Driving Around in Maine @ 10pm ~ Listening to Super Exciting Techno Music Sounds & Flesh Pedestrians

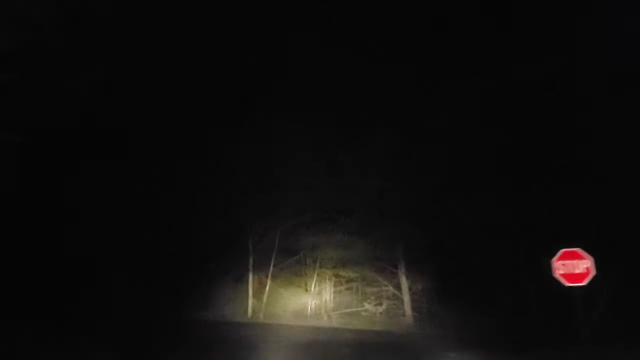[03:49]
Okay. What the hell? Which way? Right? This way, yeah. I'll do a big circle. Maybe. A hundred dollar line. It's where a hundred dollar line. Wow. This is hot.